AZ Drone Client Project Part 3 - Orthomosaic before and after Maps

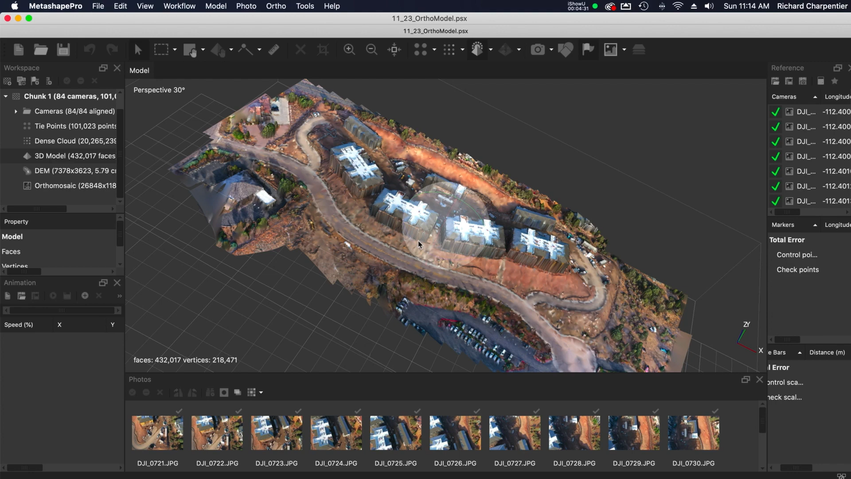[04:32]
look at that not not super pretty because I was not actually flying this to make a model but there's what 3d model looks like kind of cool you can definitely see what's going on in here but what I was after for
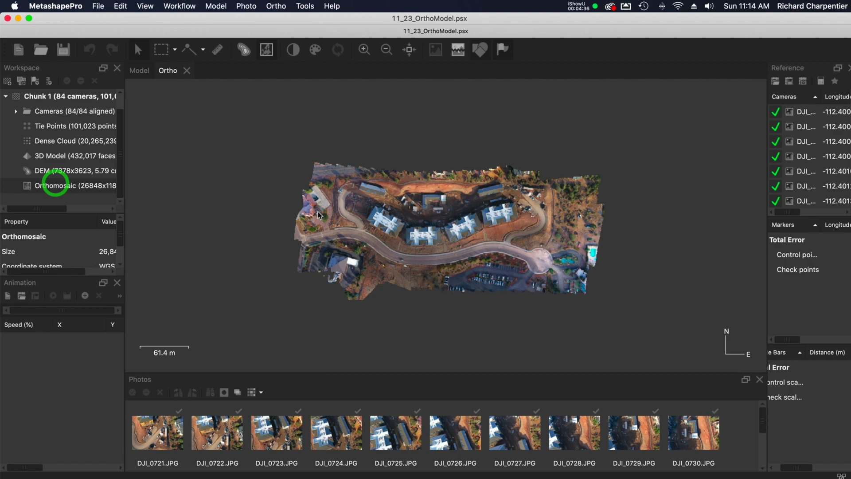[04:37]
these clients was this here the orthomosaic model and as I start zooming into this you can see